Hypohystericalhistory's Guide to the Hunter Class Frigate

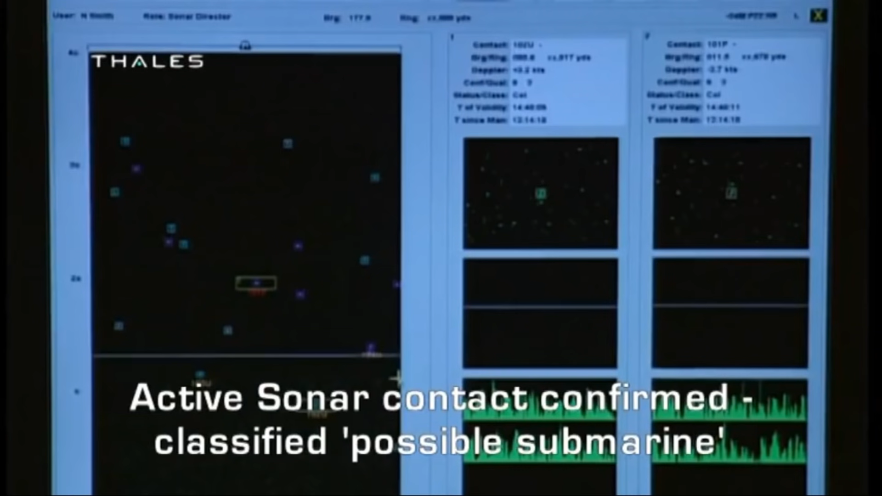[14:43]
as low-frequency active is designed to supplement, rather than replace, passive systems.
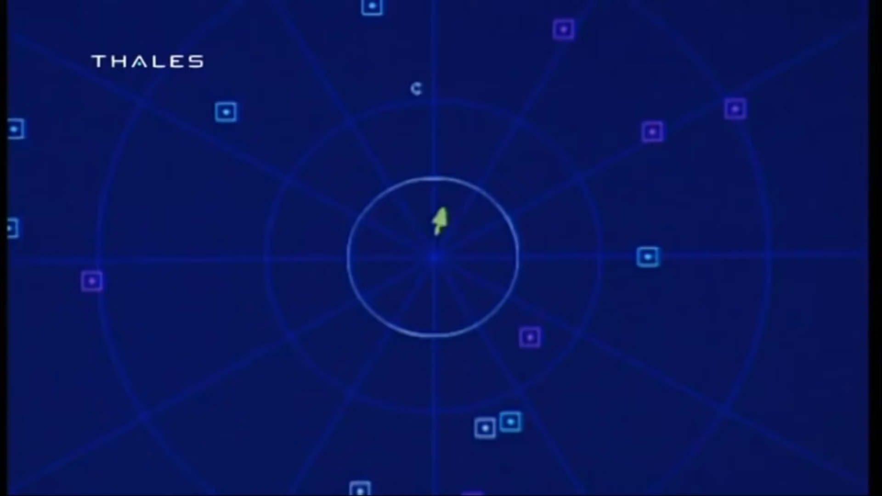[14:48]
The 2087 system is currently one of the most advanced sonar suites active anywhere.
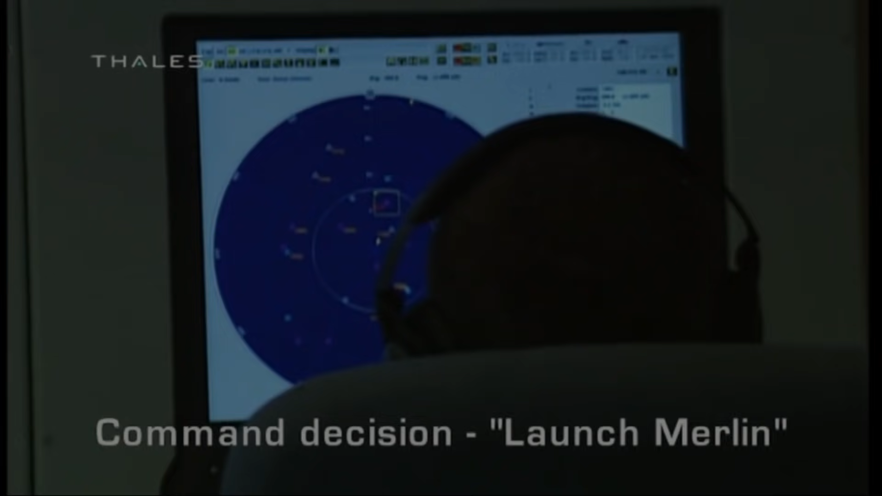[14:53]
In combination, the Hunter's stealth and advanced sonar systems will make it one of the most capable anti-submarine warfare vessels in the world.
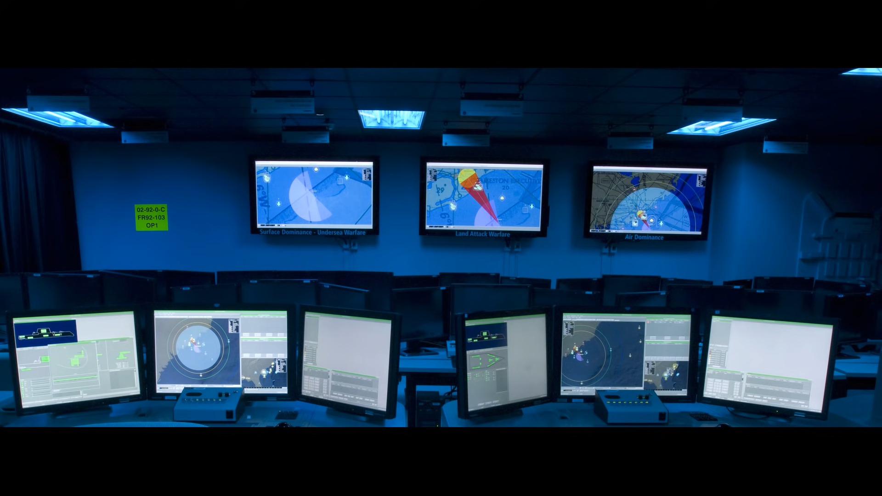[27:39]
The world's first complete battle management system, and arguably still the premier combat system in the world, Aegis takes all of the information generated by the vessel's various sensors, such as sonars, radars and datalinks, and forges a coherent and complete picture of the battle space. Aegis is capable of automatically tracking and classifying hundreds of airborne,